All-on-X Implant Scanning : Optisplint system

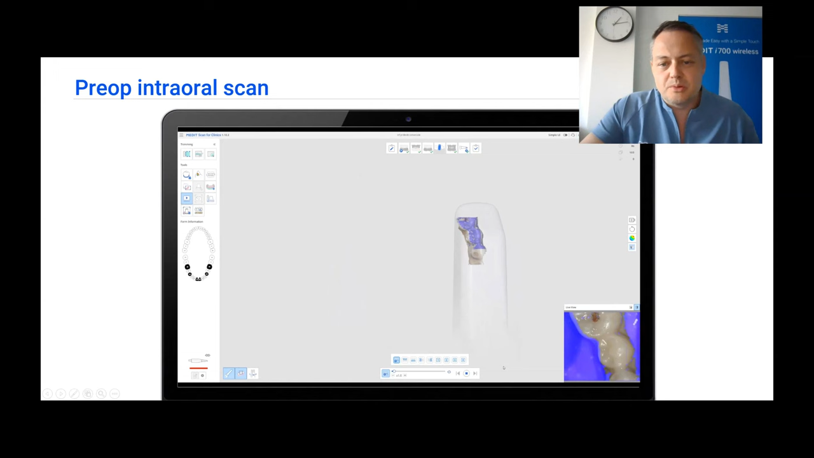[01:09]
The pre-op is being composed of the temp prosthesis of this patient.
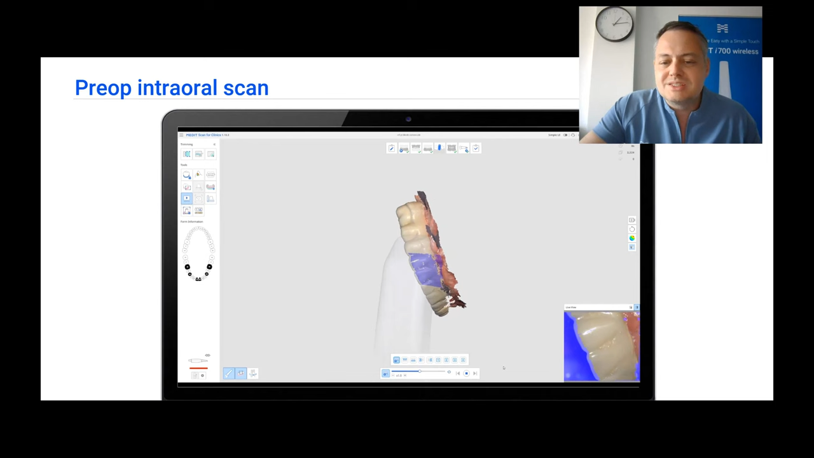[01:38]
fixed gingiva just beneath the prosthesis is going to help us align the scans altogether.
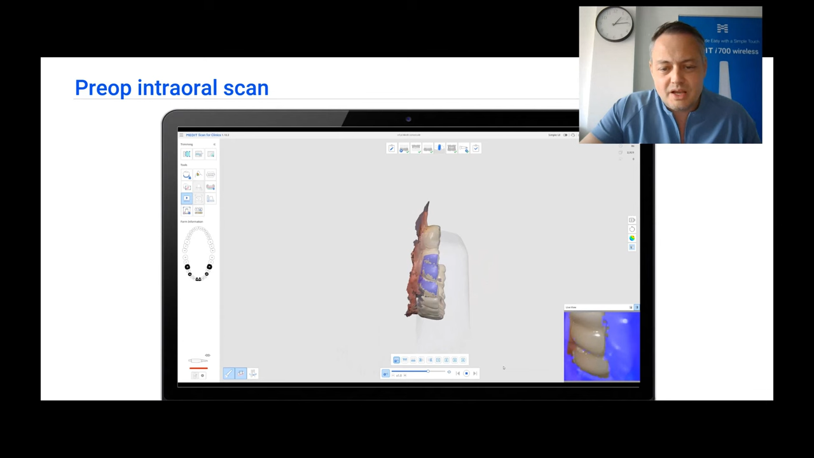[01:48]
And as you can see, even if we angle the teeth,
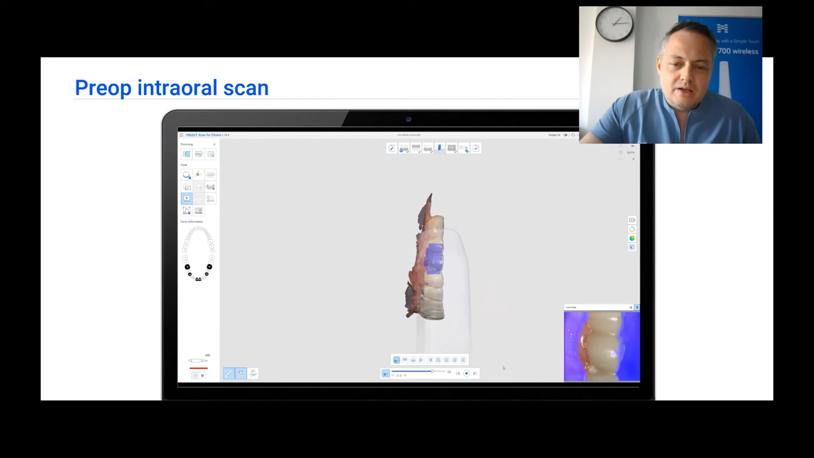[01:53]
we just try to get the lower side of this prosthesis that comes together with this fixed gingiva.
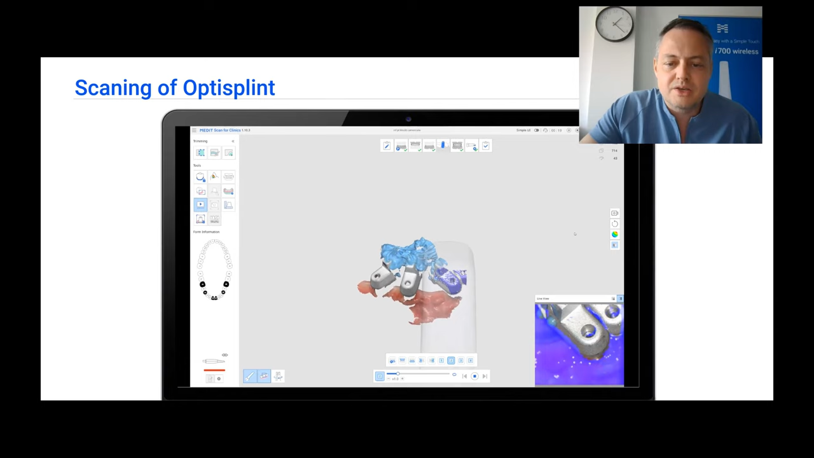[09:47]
using the material on top of the frame and on the wings. This is because it has a lot of geometry.
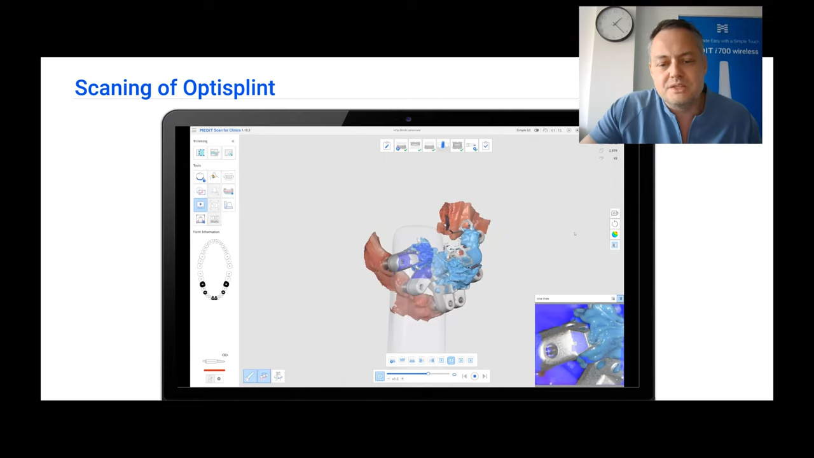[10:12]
And then after everything is tied together in one mesh, we start adding data from beneath the scan bodies. We already got parts of the jaw,
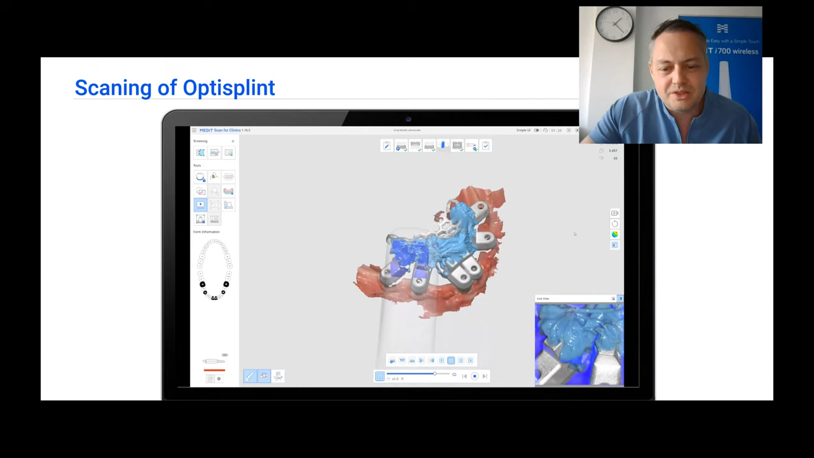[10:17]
but now we can actually try and get more and more of the fixed gingiva
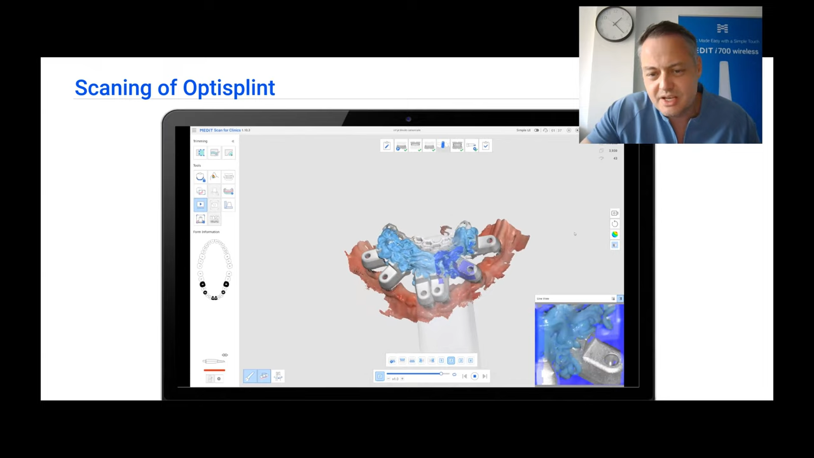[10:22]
and try to angulate our scan tip between the scan bodies and get as much data as possible here. Now, what we have here can be aligned, as you see in the end of the presentation in two ways, by using the fixed gingiva and this is why we try and
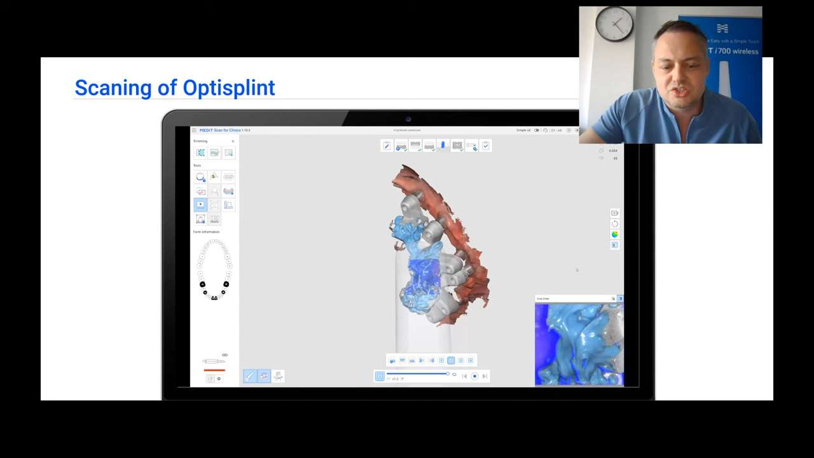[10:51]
get as much fixed gingiva in this stage as possible, but it can also be aligned to the temperature species by using the analogs that we just scanned in the previous step.